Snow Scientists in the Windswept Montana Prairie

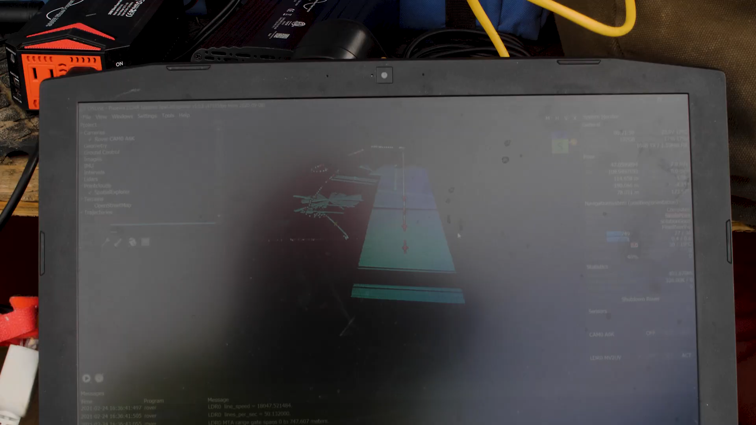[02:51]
We're looking to use the LiDAR data to map the snow surfaces and ultimately be able to calculate snow volumes and water content.